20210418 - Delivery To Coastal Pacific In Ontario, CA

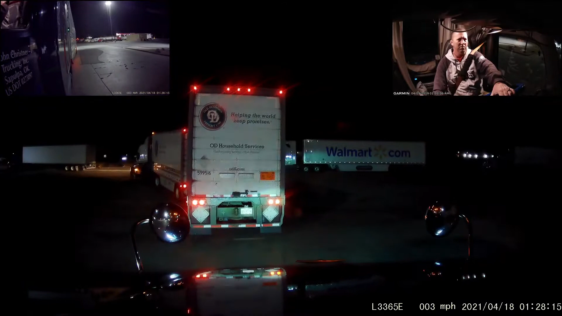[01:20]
And, you know, it goes generally down toward where the Costco DC also is. Not on the same street, but it's nearby. I also have a pickup immediately afterward. Pickup time actually is the same time as my delivery time. He needs help covering the load though, and it's probably, I'll probably be waiting for it anyway. And that'll be a pickup at the Walmart DC in Colton.
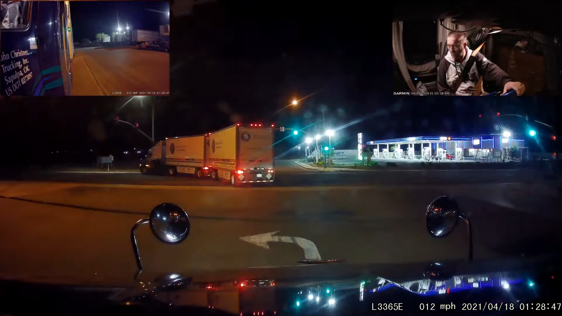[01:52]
And anyway, that one is going to Temple, Texas. I'll be down on I-40, down on I-10, I mean, on the next route. I don't know if I want to sit behind Old Dominion, but no, he's taking too long to accelerate. I'm going to get my light off here.
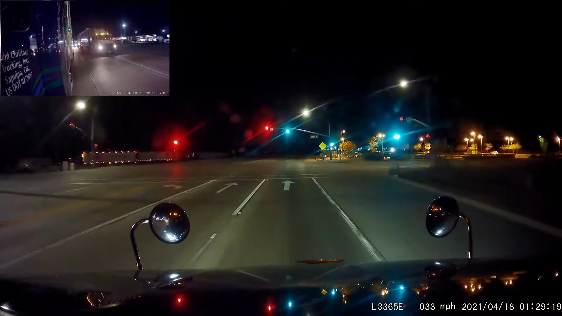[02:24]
He's not even going the same direction. He's going northbound. An hour or so trip down. I don't know if I need to park on the street there on Mission, or if I just waltz right in on the weekend. I'm a little reluctant to go into the lot
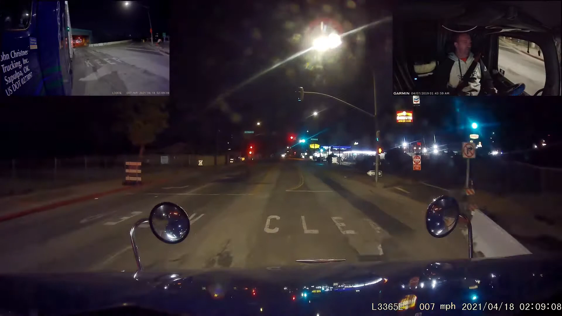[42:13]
in the process of doing pickups and deliveries, which is what he was doing. I pointed it out to him and said, next time they give you shit over there, show them this. Tell them you don't have to move. This is Grove coming up here, this light.
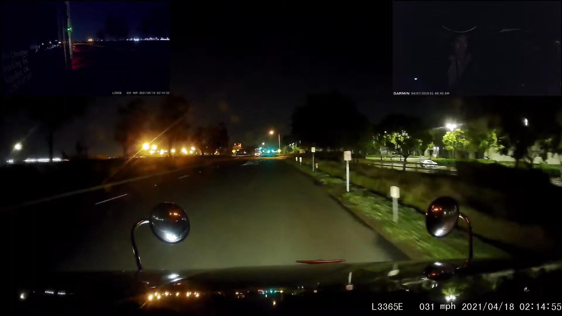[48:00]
Say something about parking on the alley here. Is there a way? Oh, okay. There, let's go in from the other side.
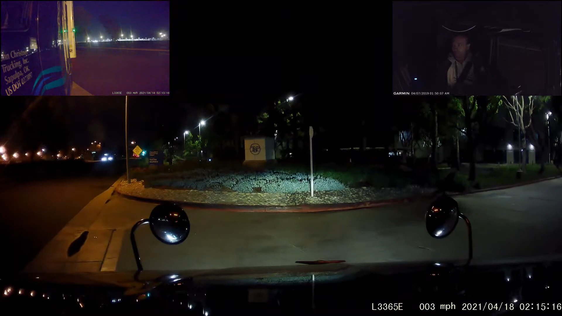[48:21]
Looks like there is a driveway on the other side that I can use. I was wondering how they were facing that direction because there's not enough room to turn around. So it makes sense that there had to have been a had been another driveway on the other side or something. I know there's a driveway into the dock area. Alright, south on Baker.